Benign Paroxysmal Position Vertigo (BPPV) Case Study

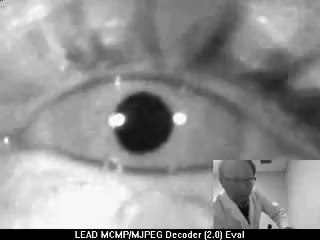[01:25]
Oh my God. There we go.
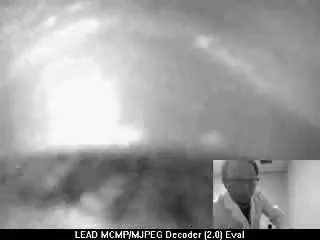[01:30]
Oh my God. Oh my God. You really have the crystal problem. Oh, open your eyes. Goodness. Look up a little bit. Look up.
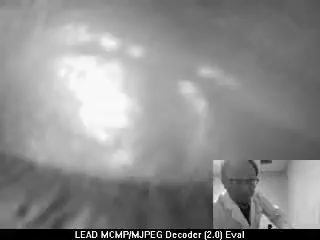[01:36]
Spinning. Yeah, you have the BPPV.
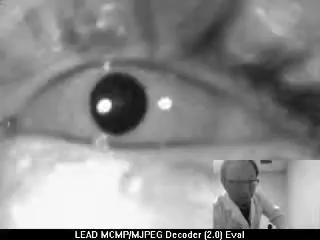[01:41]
Oh, is it better? God. Yes. Okay. Now we'll see. We'll fix this. Okay. Turn. I'm glad you're here today.